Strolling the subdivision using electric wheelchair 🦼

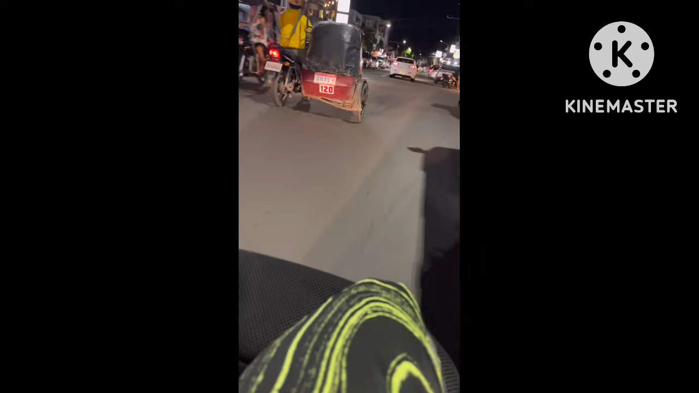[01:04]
ngayong Linggo po ay parang kukunti po ang mga tao sa labas at kukunti ang mga sasakyan.
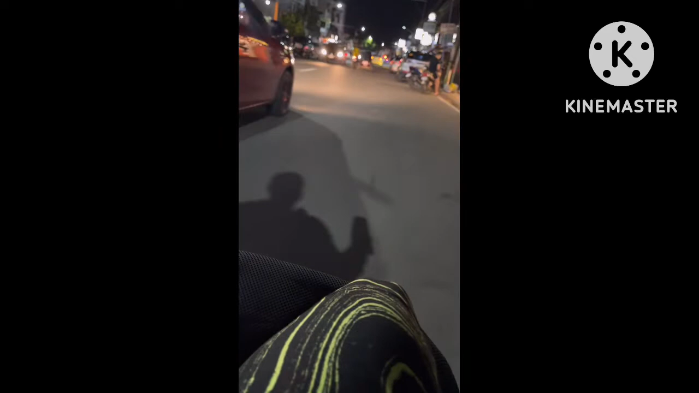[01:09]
Ayan po, gamit ko po ang aking electric wheelchair na Draco.
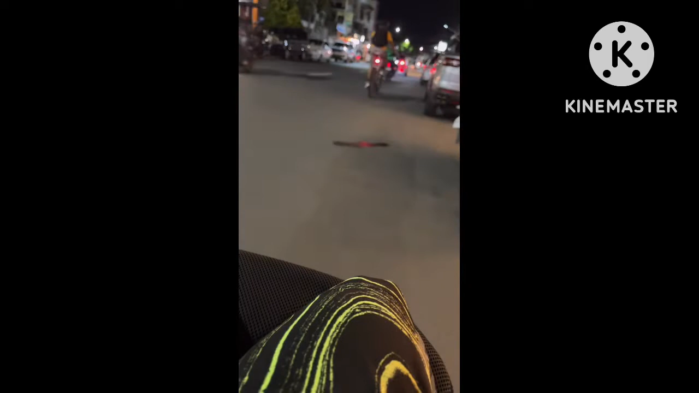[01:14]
Dito sa Central, meron pong magandang nails pa.
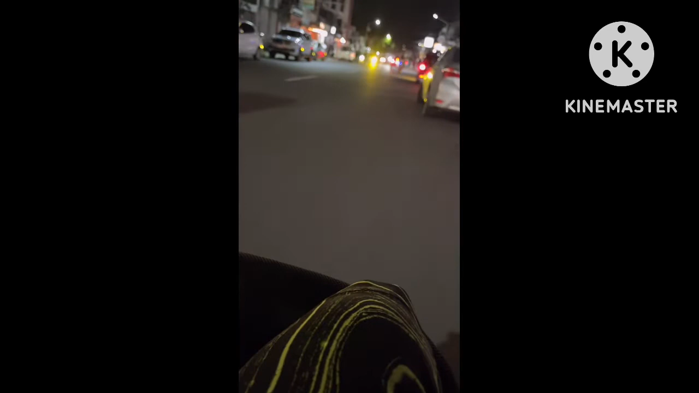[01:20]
Nails.glow. Ito po ang service nila. Ayan, ingat lang po tayo sa ating pagtakbo dahil mabibilis po ang mga sasakyan. May dadaan naman tayong humps.
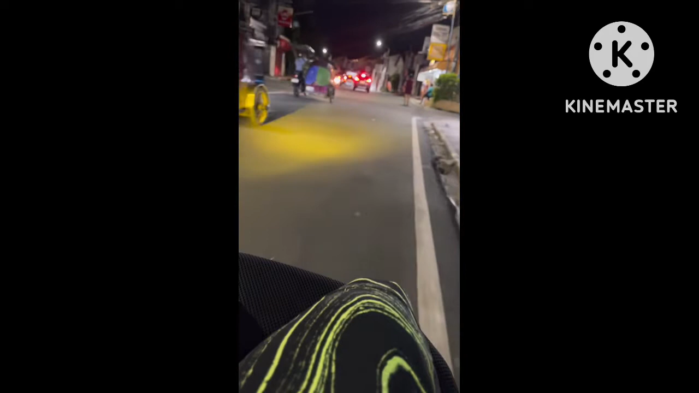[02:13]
Dito lang tayo sa gilid ng kalsada. Iwas po tayo masagi ng sasakyan kasi ate naglalakad ng isa.
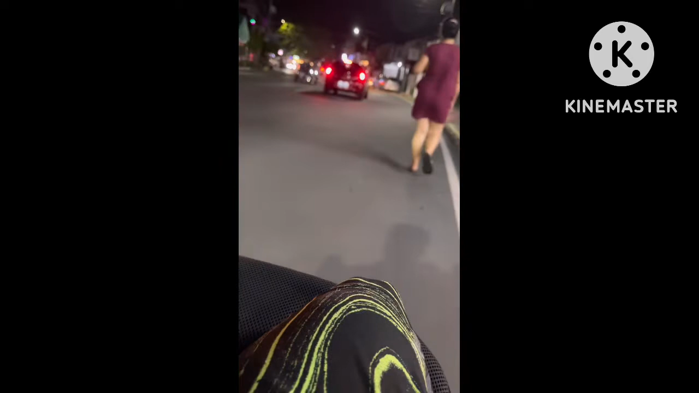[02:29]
At ate tabi lang, paraan po.
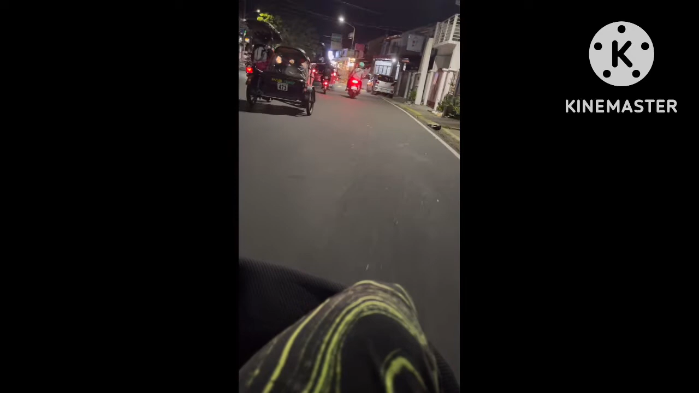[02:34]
Yan, medyo malayo pa mga kalumpoy ang aking car wash. Dahan-dahan lang at tayo makakarting din. Hop, may humps. Dahan-dahan. Opla. Oh, kasalubong pa. Tabi-tabi, ate, tabi. Oh, overtake po na tayo.
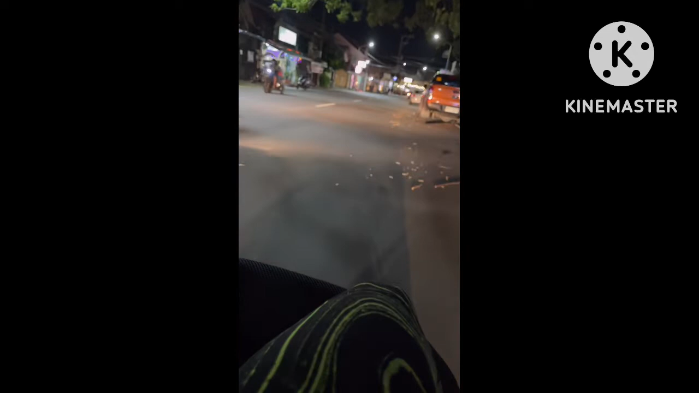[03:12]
Okay, mga kalumpoy. Dahan-dahan lang po ang ating takbo. Basta po safe po tayo at makakarating po sa ating matutunguhan. Kapag ganito maluwag ang kalsada at kukaunti ang mga sasakyan, masarap mag-wheelchair mga kalumpoy. Kaya yung mga katulad natin na meron din electric wheelchair,